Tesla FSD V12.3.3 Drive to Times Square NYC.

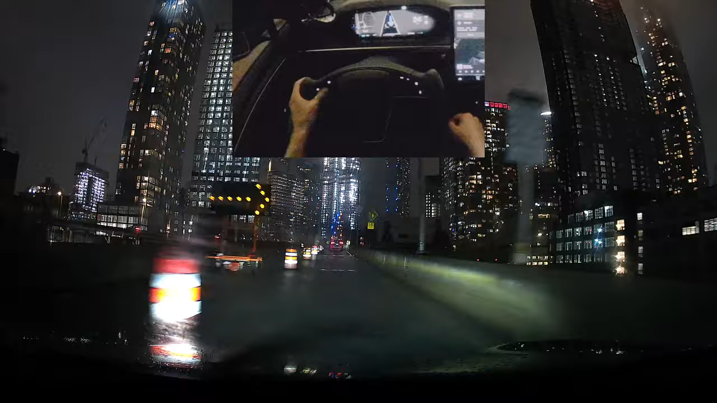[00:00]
are now headed into the city on the Queensboro Bridge, upper level, from Queens to New York City. And this is the new version, the V12.3.3, which has a new label called FSD Supervised, from FSD Beta, as it was called before this version.
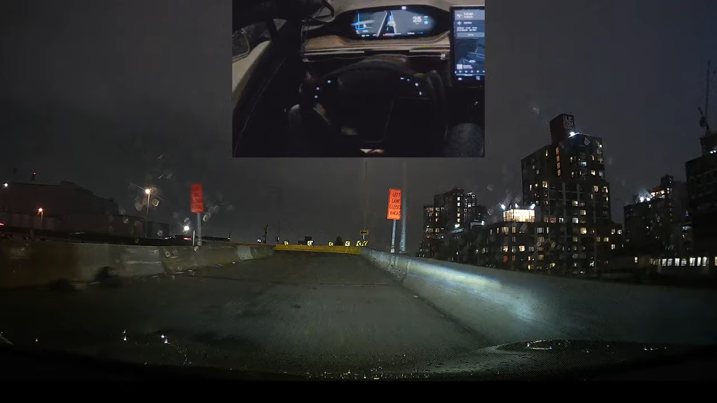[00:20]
So let's see how it does on this bridge here. You know, it basically feels like a human is driving this car. You know, if I was closing my eyes, I wouldn't even know if it was a computer driving this. It's very human-like.
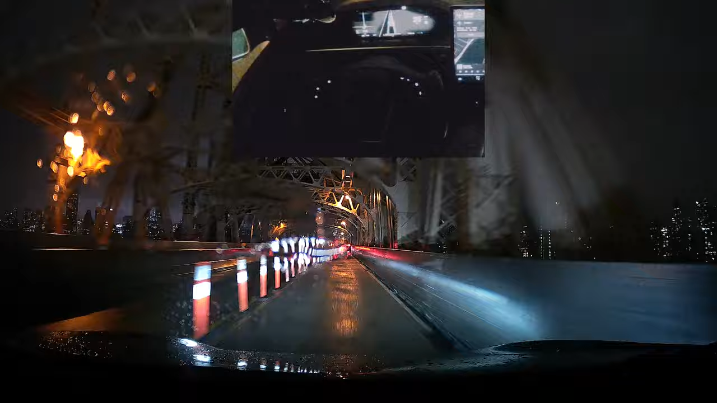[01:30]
Doing pretty well here. It's moving pretty quickly. And we're going about 28 miles per hour.
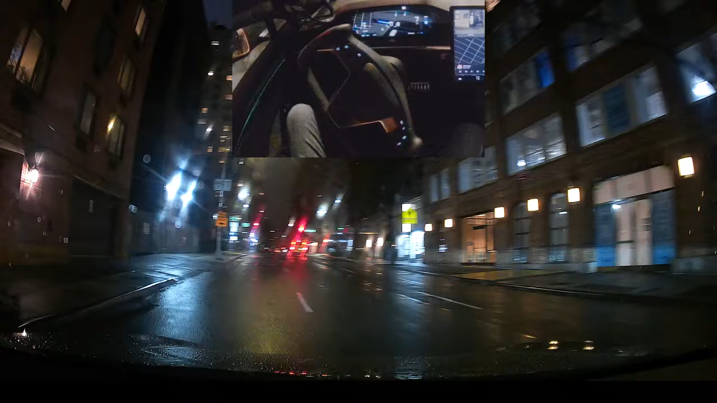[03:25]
Alright, it's a pretty tight turn, that's pretty good. There's a car right on our right, and it avoided that pretty well. Alright, now we gotta make a left turn here. Just straight up there, you can see the lights. And let's see how it does in Times Square.
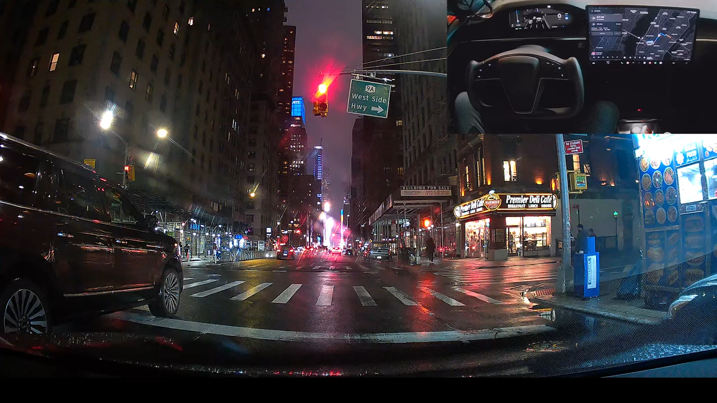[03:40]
It didn't even flinch for the bicyclist. And okay, these people, it kind of slowed down, but it's very gradual, unlike the previous versions where we would just abruptly stop, or the steering wheel would just be moving left and right very rapidly.